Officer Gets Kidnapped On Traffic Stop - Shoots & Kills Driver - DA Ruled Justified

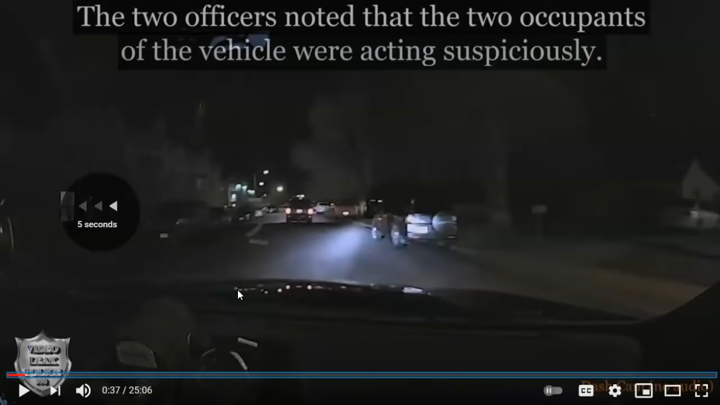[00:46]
Everybody called this police department, because this freaking woman that they got reading this bullshit is just like, what? You got...
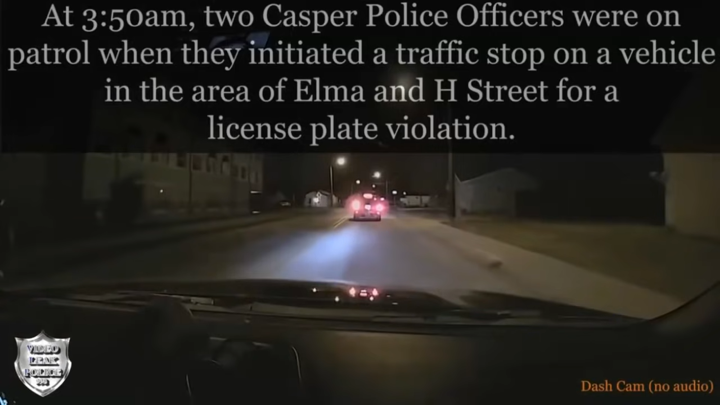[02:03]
The two officers also noticed the two occupants of the vehicle acting suspiciously upon noticing the patrol car.